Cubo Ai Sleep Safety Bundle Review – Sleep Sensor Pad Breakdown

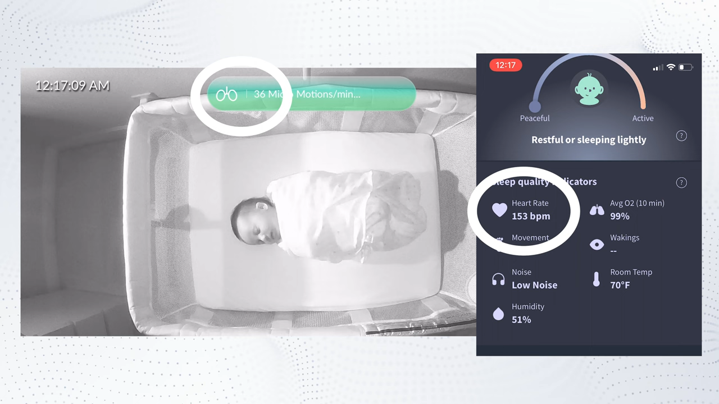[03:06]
The numbers are very different. So if you tap on the, what does this indicate prompt?
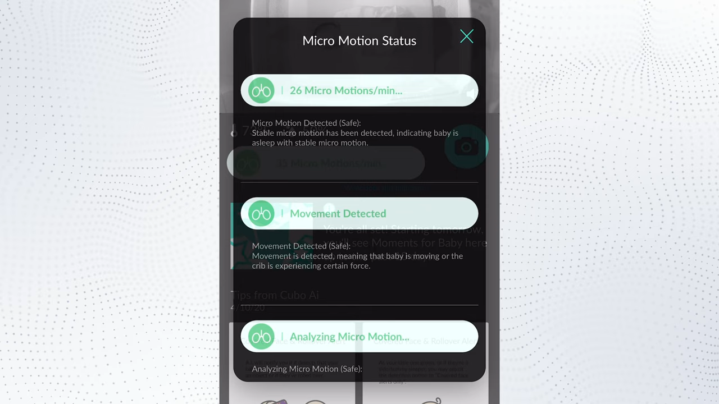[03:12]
It goes on to explain that this isn't so much that your child is breathing, but that your child is still moving.
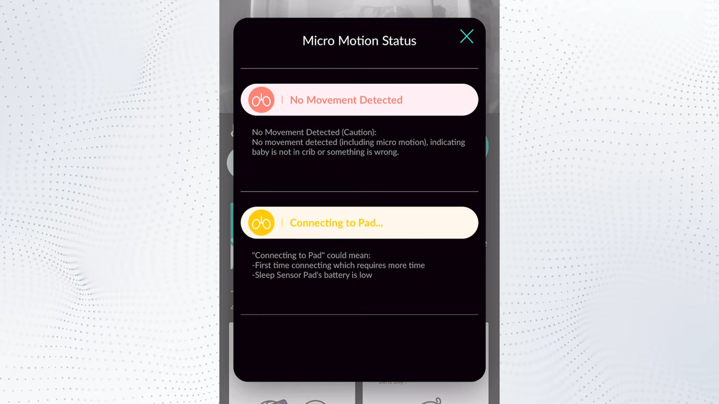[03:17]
In particular, the very subtle rise and fall of the chest and the stomach while breathing can be detected. When more definitive motion is sensed like twitches or just larger adjustments,
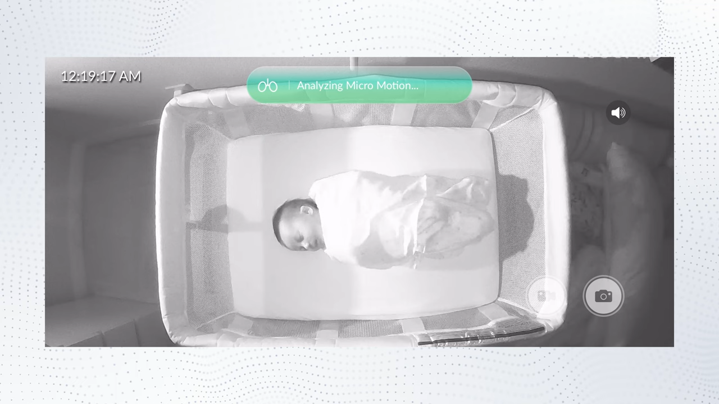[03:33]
it'll report that general movement is detected or that it's analyzing the movement before showing the micro motion metrics once again. Now, the main mission here is to try to alert you in case no movement is detected.